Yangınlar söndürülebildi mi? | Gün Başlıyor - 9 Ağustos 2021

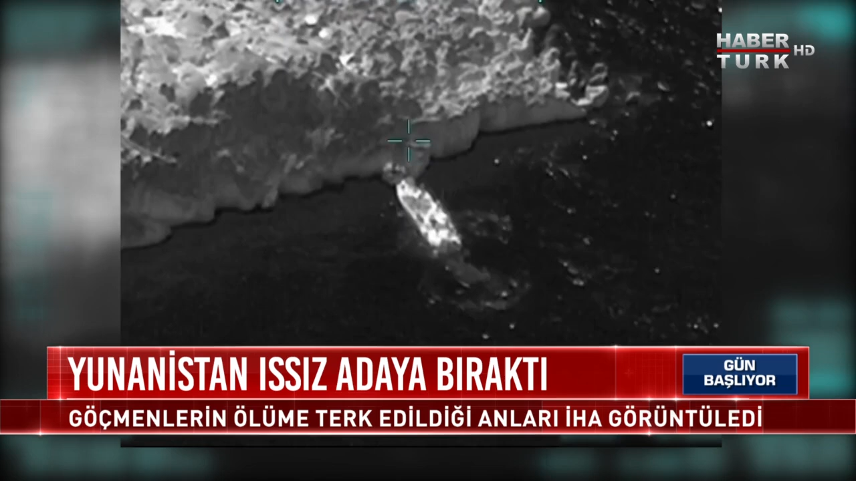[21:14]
Yunan güçleri ölüme terk etti. Bunu orman yangınlarını tespit etmek için devreye atan İHA'lar fark etti. Mehmetçik kurtardı. Görüntüleri Milli Savunma Bakanlığı paylaştı.
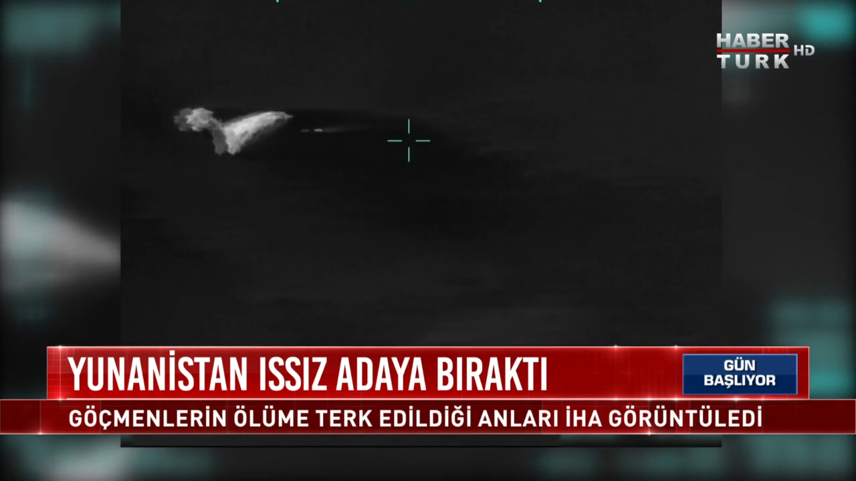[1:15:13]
Gece saatlerinde Kaş'ın güneyinde Türkiye'ye ait Başakarası yakınlarında bir hareketlilik tespit edildi. O hareketliliğin nedeni Yunanistan'a ait LS-134 tipi botuydu. İHA'lar Yunan botunu adım adım takibe başladı. Yunan botunun bir grup düzensiz göçmeni yaşamın olmadığı Başakarası kıyısına bıraktığı anları İHA'lar görüntüledi. Hemen Sahil Güvenlik Komutanlığı'na bildirildi.
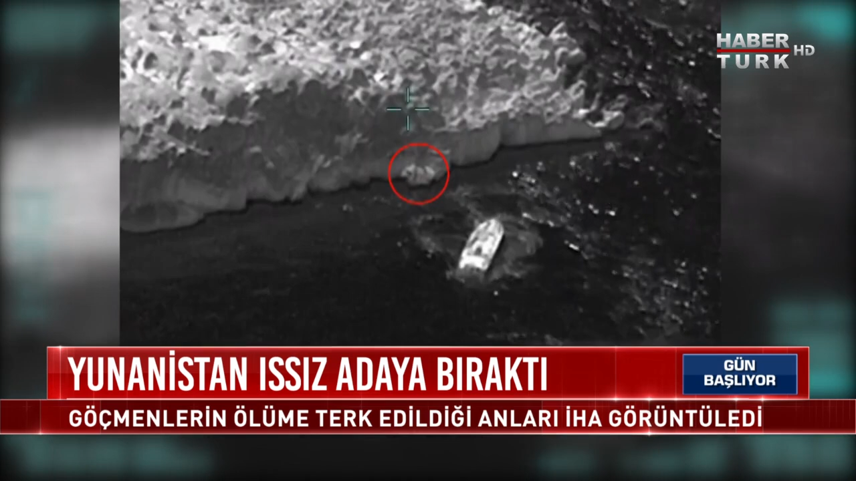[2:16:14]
Gece saatlerinde Kaş'ın güneyinde Türkiye'ye ait Başak Adası yakınlarında bir hareketlilik tespit edildi. O hareketliliğin nedeni Yunanistan'a ait LS-134 tipi botuydu. İHA'lar Yunan botunu adım adım takibe başladı. Yunan botunun bir grup düzensiz göçmeni yaşamın olmadığı Başak Adası kıyısına bıraktığı anları İHA'lar görüntüledi. Hemen Sahil Güvenlik Komutanlığı'na bildirildi.